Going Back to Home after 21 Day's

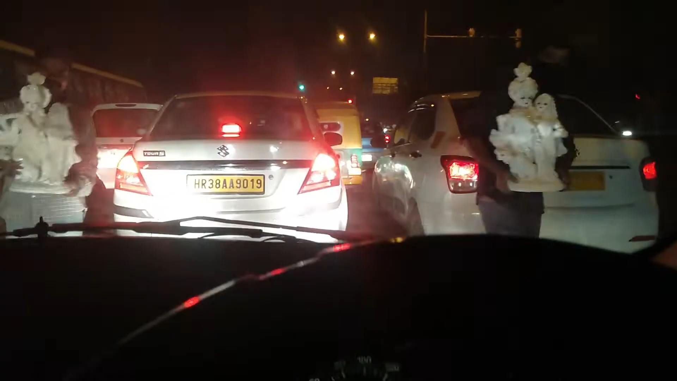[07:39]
टाइम हो रहा 10 और मैं हूँ न्यू फ्रेंड्स कॉलोनी पे, और मैं बहुत देर से सोच रहा था कि मुझे रेड लाइट मिल जाए।
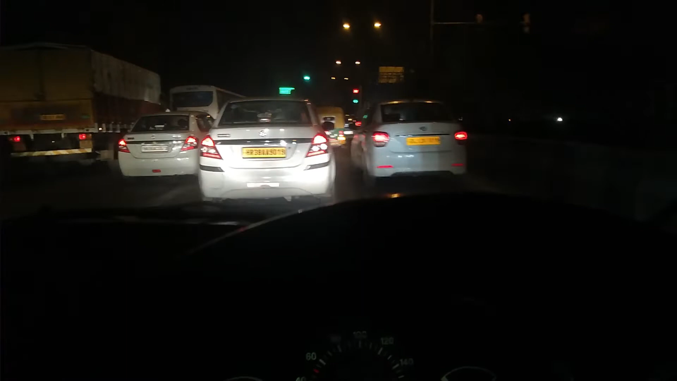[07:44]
मैं घर से चला हूँ 9:10 पे और मुझे रेड लाइट यहाँ आके मिली है, और मैं यहाँ 50 में आ गया हूँ, आज जाम नहीं मिला। सही है, अब आगे आपसे बात करते हैं।